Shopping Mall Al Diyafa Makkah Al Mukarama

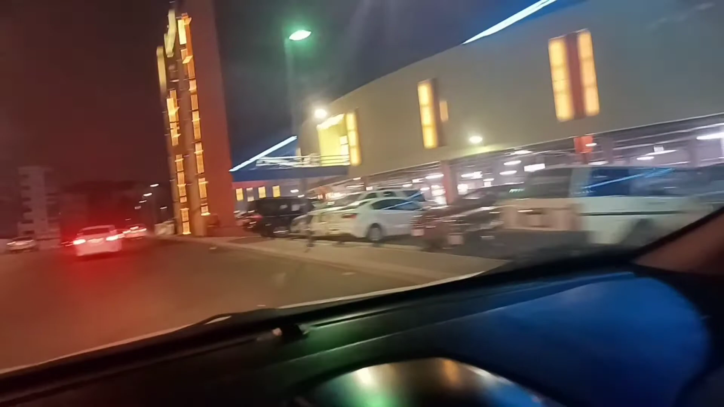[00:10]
तो मैं मौजूद हूँ आज मक्का में, मक्का अल मुकर्रमा शॉपिंग मॉल सूक अल ज़ियाफ़ा। आपको दिखाते हैं
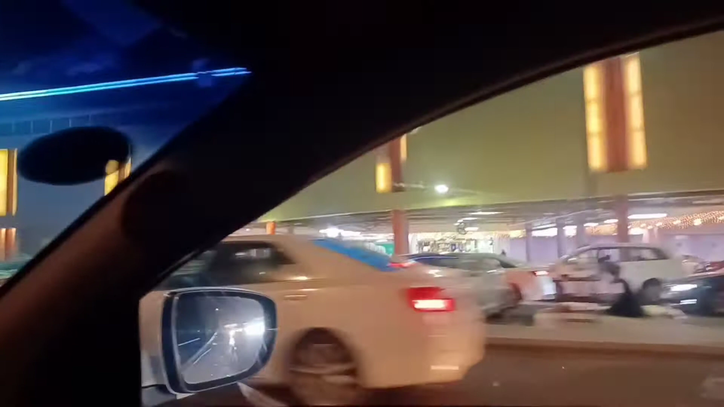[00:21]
ज़ियाफ़ा सो शॉपिंग मॉल, बड़ी रौनकें लगी है माशाल्लाह तबारकल्लाह। और इधर से आप हम जाएँगे, राइट पे जाएंगे,
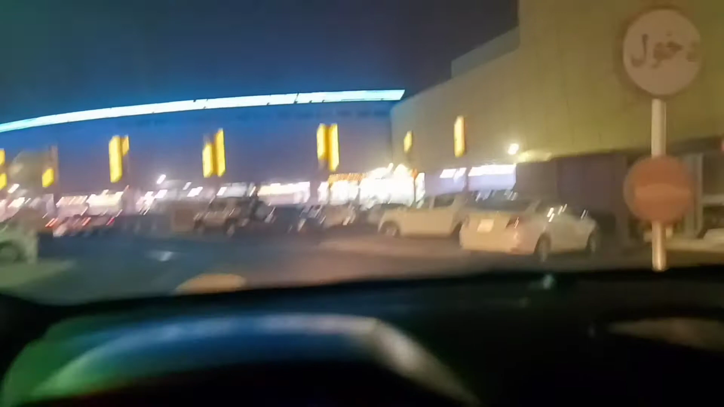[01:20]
ज़ियाफ़ा मार्केट का, ज़ियाफ़ा मॉल जिसको बोलते हैं, अभी हम बोलते हैं सूक अल ज़ियाफ़ा। हमें मौकिफ मिल गया है, देखते हैं ये इधर जगह कम है तो अच्छा सा मौकिफ ढूंढते हैं।